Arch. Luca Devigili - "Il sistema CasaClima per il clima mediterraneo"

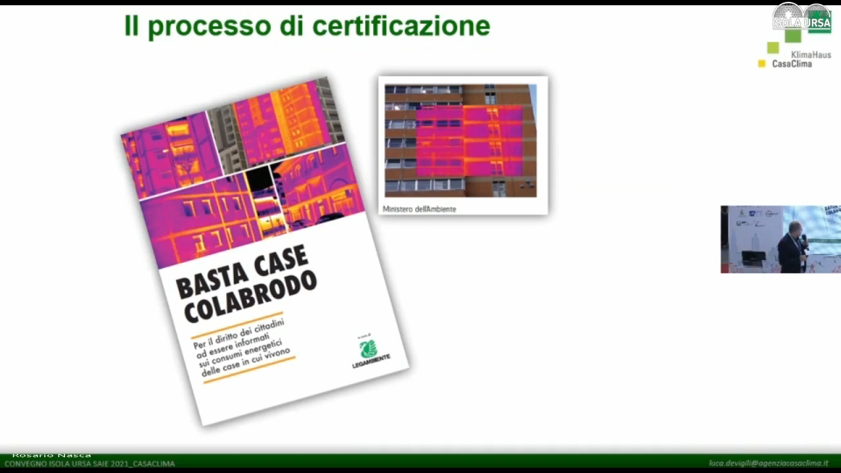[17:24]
Qui ci troviamo in un report, non va più, un report fatto da Lega Ambiente qualche anno fa. Quello che vedete, quelle immagini, sono immagini termografiche, cioè misurano la temperatura, le diverse temperature dell'edificio. Se l'edificio è coibentato bene, senza errori, avete una superficie con una temperatura molto molto bassa.
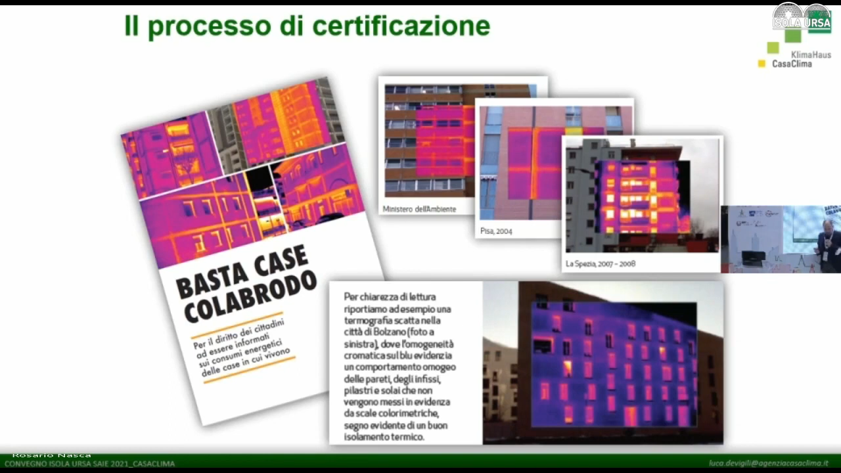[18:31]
ma all'esterno porta ad alzarsi la temperatura, che se faccio la fotografia lo vedete, no? Segna rosso. Questo vuole dire che è un edificio che è stato progettato, ma soprattutto costruito male. Questo report, quello che viene fuori è che tra 500 città italiane, l'unica città che risponde in modo corretto agli edifici privi di ponti termici è Bolzano, dove, guarda caso, è obbligatorio il protocollo di certificazione Casa Clima.
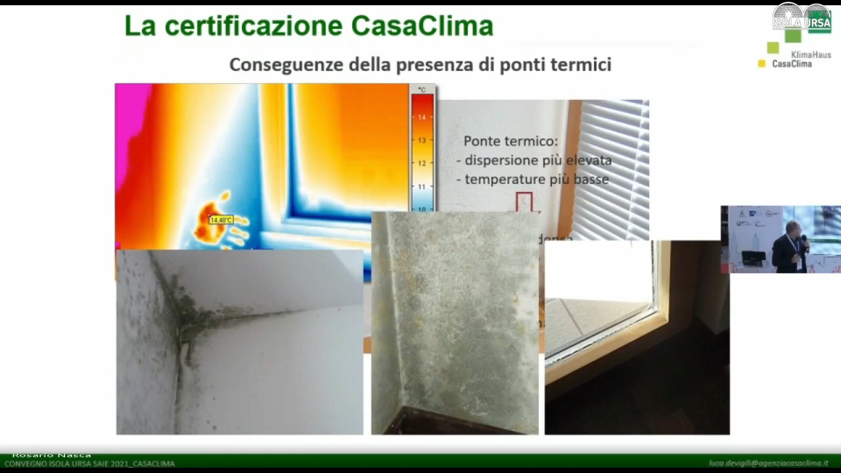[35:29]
Se c'è il ponte termico cosa succede? All'interno le temperature si abbassano dove c'è il ponte termico e quindi si può formare la muffa.
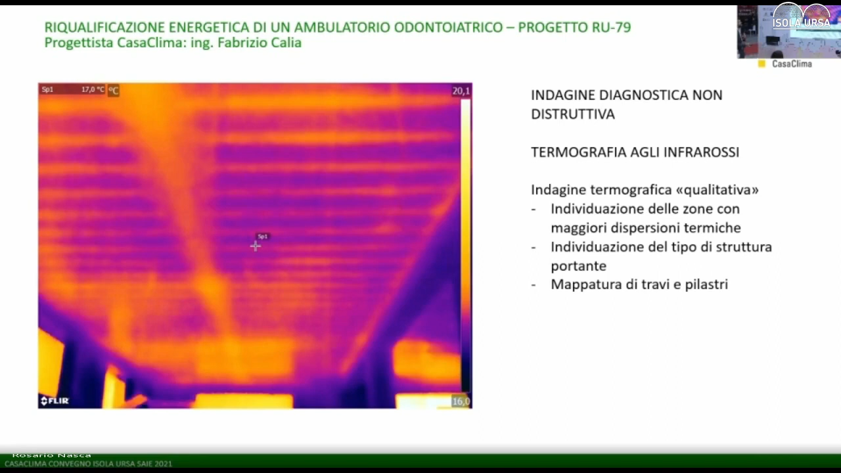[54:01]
On screen: spot 17.0°C
la struttura portante dell'edificio per capire come era fatto l'edificio e successivamente mappare le travi e i pilastri dell'edificio stesso. Qui vediamo altre immagini, questo è un solaio e l'altro cemento, grazie appunto a questa tecnica noi sapevamo dove erano tutti i pilastri e le travi e anche successivamente nella fase di progettazione è stato possibile correggere più facilmente,
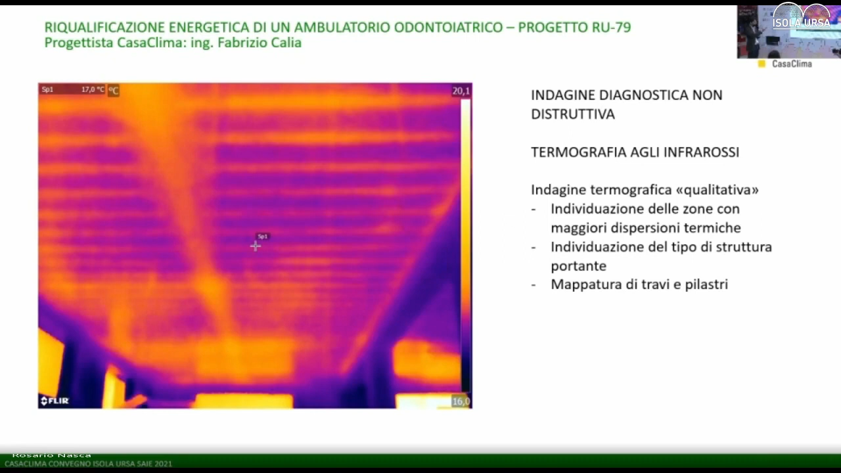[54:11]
On screen: spot 17.0°C
sapere dove appunto erano più possibili il verificarsi di ponti termici, poc'anzi spiegati insomma dal collega De Vigili, architetto De Vigili.
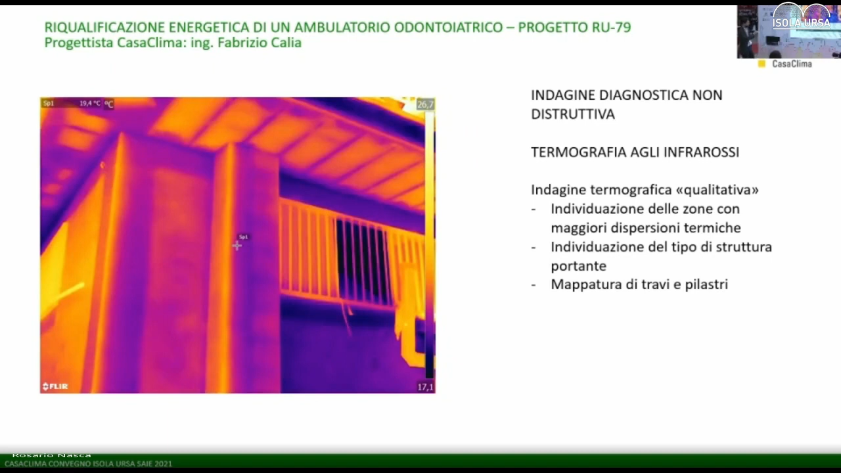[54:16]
On screen: spot 19.4°C
Questa è un'altra immagine agli infrarossi,